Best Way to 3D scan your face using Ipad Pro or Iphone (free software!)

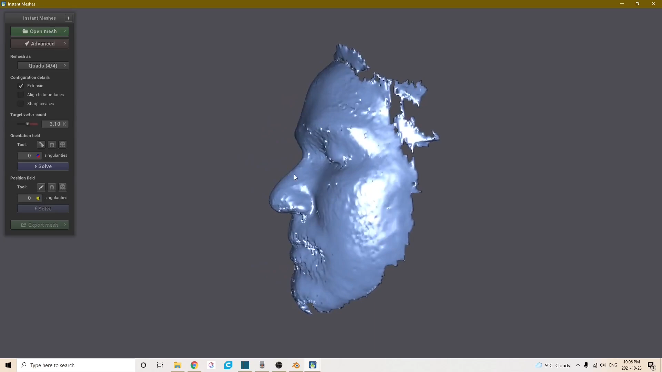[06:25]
Don't worry. They will be gone soon. So instant meshes has a whole bunch of different settings that you can play around with. But all you really need to know is solve solve export mesh. So I am going to turn up vertex count a little bit.
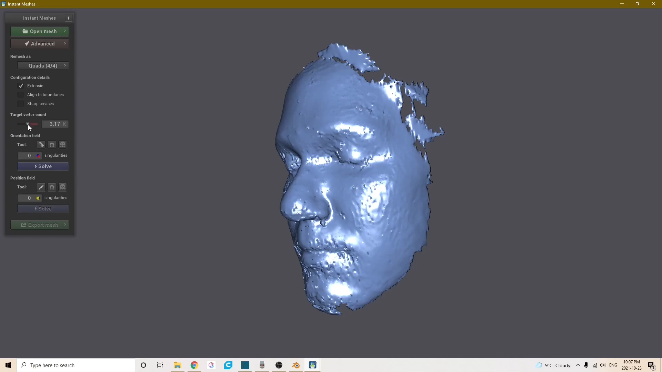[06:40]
Because I want it to be a little bit more high def than what it wants it to be.
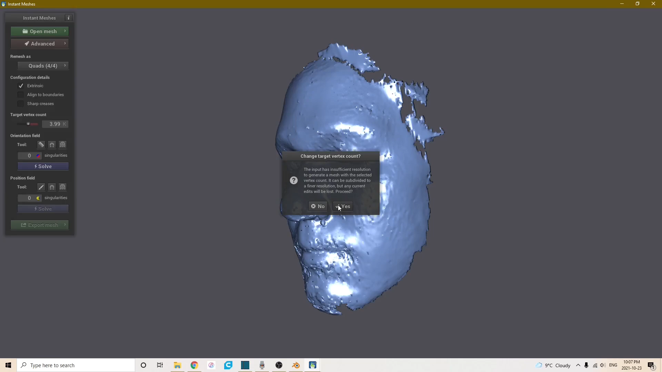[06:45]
So we are just ignore the warning.
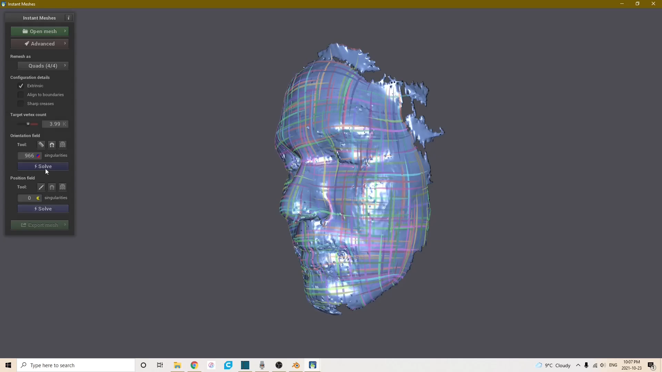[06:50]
And solve solve extract mesh. And there we go. You could stop right there and that would be a much nicer mesh than what you started with. Let's go back comparison again. Before.
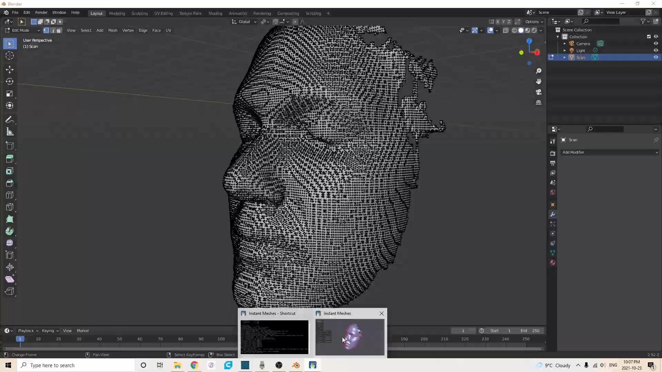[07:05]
After. Huge difference. But it can get even better. So instant mesh has a combing tool. So. Go back to this stage of it. I would like to have straight across my forehead. Straight line to my nose. And a nice smile. And now as you can see.
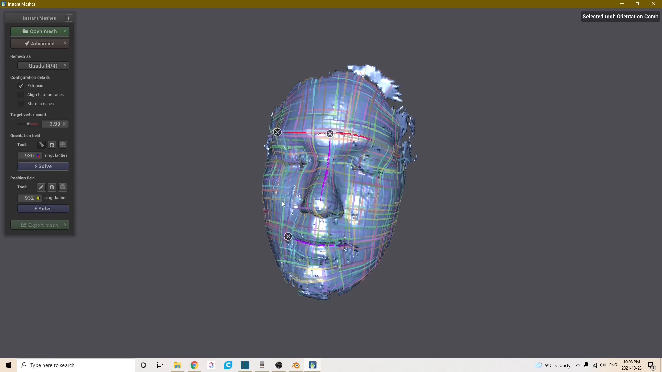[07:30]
All these different colored lines have changed around a little bit. But what this is basically doing. Is I am helping instant mesh. Understand what I want. So turn off the comb tool.
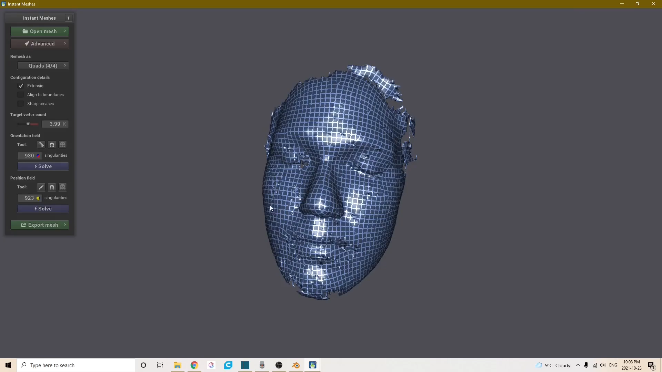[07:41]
Solve for this kind of preview stage. And then we are going to. You guessed it. Extract mesh. And as you can see. This is even better than our first one. Because it is more.
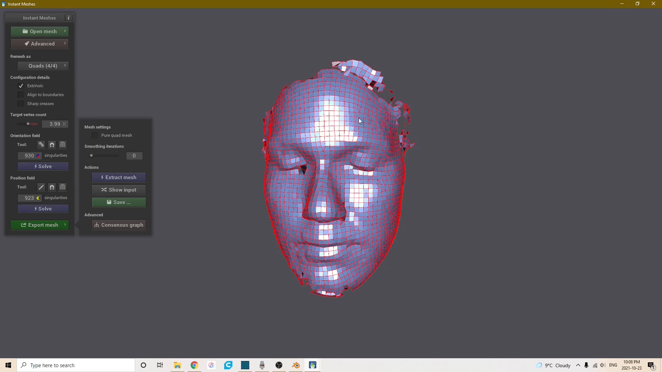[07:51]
Horizontal to the forehead. And it is just a little bit closer to what I wanted. So. With this mesh. You can do whatever you want. So you could use it for animation. Or. I am most likely to use it for 3D printing. And. Just. All around fun. But. That is my process. I hope this video was useful.